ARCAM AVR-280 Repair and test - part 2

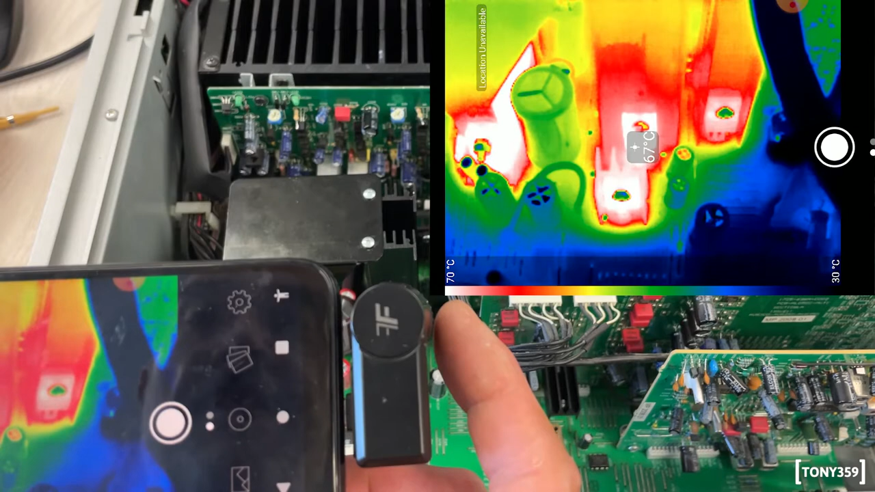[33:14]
On screen: spot 67°C, scale top 70°C, scale bottom 30°C
they're going on 70 degrees uh that i can't remember if it's the 12 volt or something but that's 70
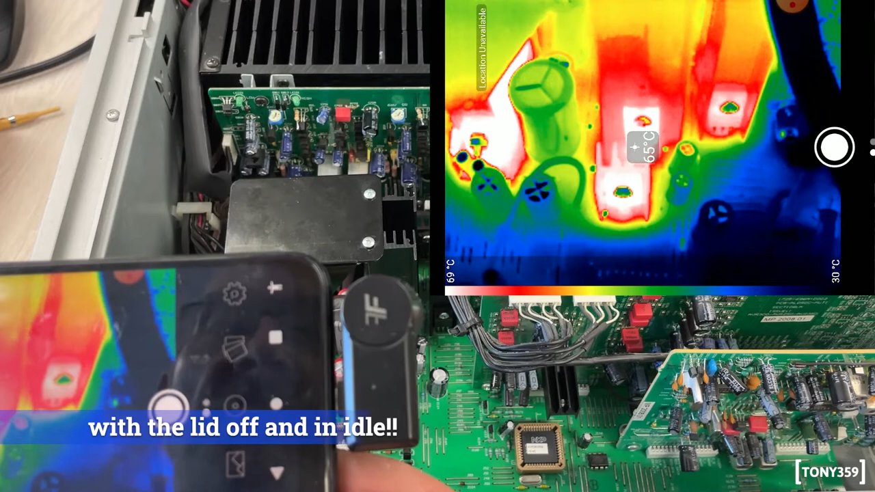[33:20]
On screen: spot 65°C, scale top 69°C, scale bottom 30°C
degrees that's maybe not 70 but the 60 something that's the 5.6 volts uh 70 degrees is that really necessary uh that's a bit warmer but sorry cooler but it's still 60 something and again that is on its 70s again there's another one
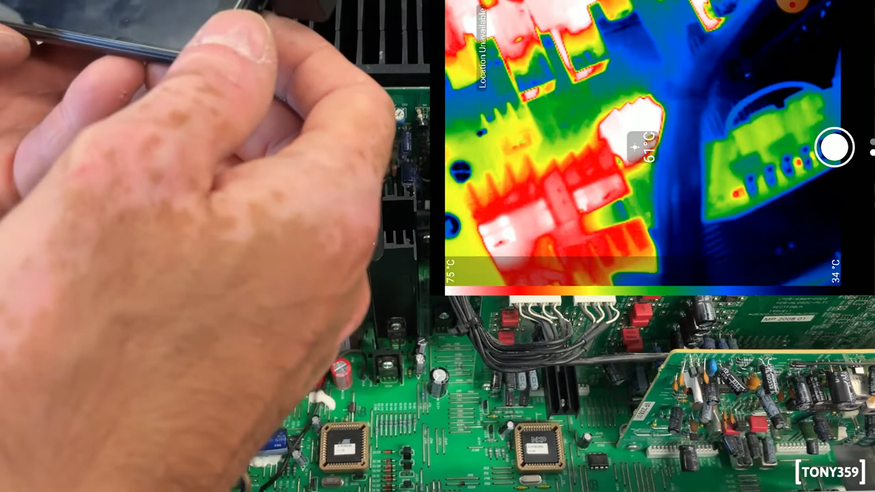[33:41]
On screen: spot 61°C, scale top 75°C, scale bottom 34°C
there which is fairly hot 65 67 now these two heat sinks